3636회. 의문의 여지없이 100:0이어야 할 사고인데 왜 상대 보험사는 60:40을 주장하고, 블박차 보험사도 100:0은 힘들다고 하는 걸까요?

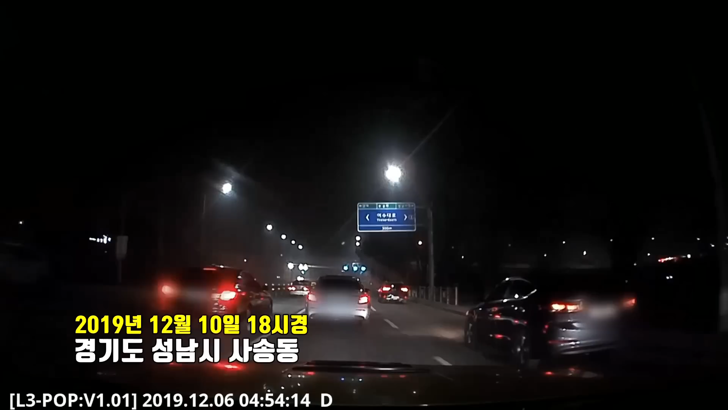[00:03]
앞에 여수대로라고 되어 있네요. 여기가 전라남도 여수인가요? 어디인가요? 네, 잘 가고요. 이런, 이런, 이런. 아니, 들어올 데가 아닌데 어떻게 거기서 들어오죠? 차 탓이요. 저 앞에 녹색 신호.
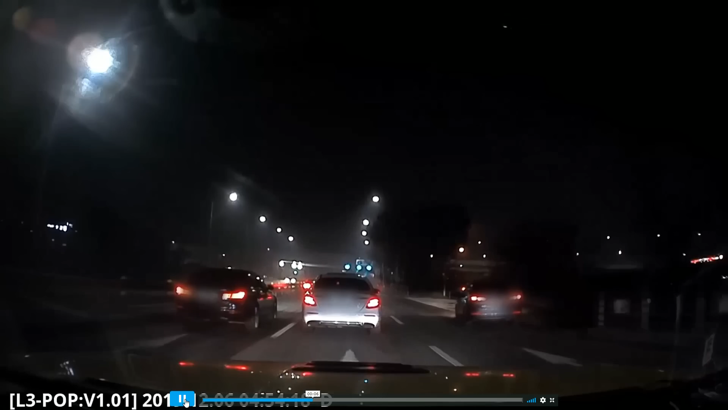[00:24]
깜빡이를 하나, 둘, 셋, 넷. 들어올 데가 안 되는데 공간이 5밖에 없는데 여기를 가서 밀고 들어오는 게 말이 됩니까? 깜빡이가 깜빡이 켰으면 뭐 깜빡이가... 글쎄요, 옛날에 조폭도 아니고요. 여기서 하나, 둘. 아무리 깜빡이면 뭐합니까? 여기 다 안 되죠. 블박차가 빵! 해 주죠, 빵. 다시 한 번. 깜빡이 켰다 하더라도 여기서 블박차가 멈춰,